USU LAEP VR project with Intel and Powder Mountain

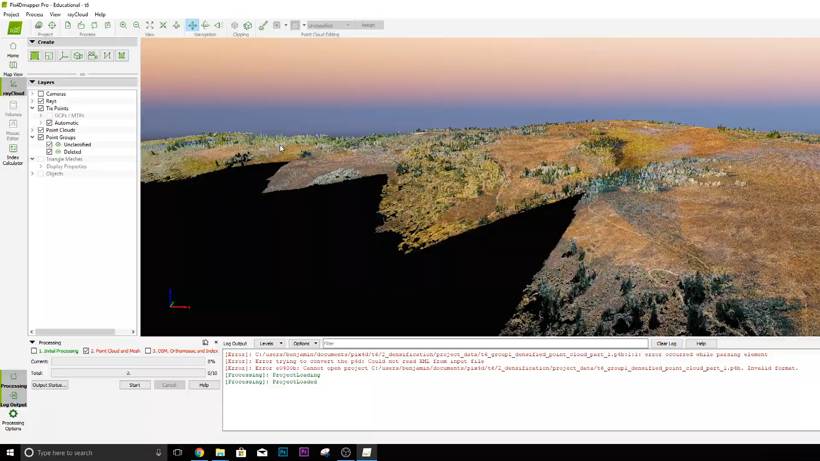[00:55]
We did this by first mapping the mountain with Intel drones and then manipulating the data in a virtual environment using the power of the i9 series processor.